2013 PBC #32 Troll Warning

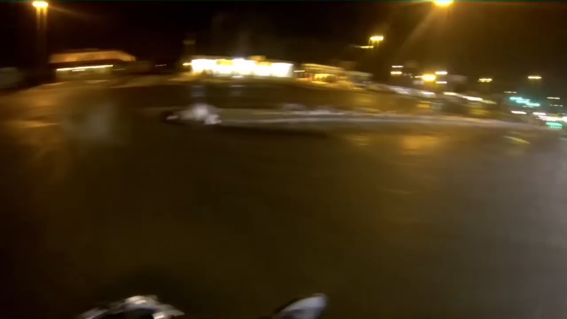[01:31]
being pretty extra careful out here this morning I keep finding some icy shit